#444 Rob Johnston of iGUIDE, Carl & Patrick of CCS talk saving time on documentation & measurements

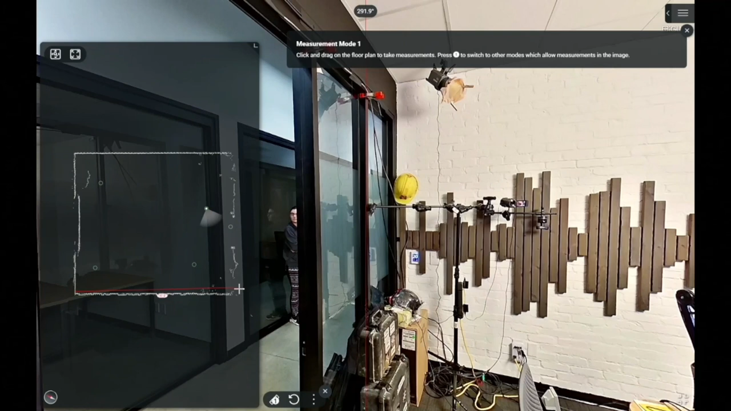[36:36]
you could get pretty close right in metric and imperial yes both and rob you can correct me if i'm wrong but based on like the number of scans right we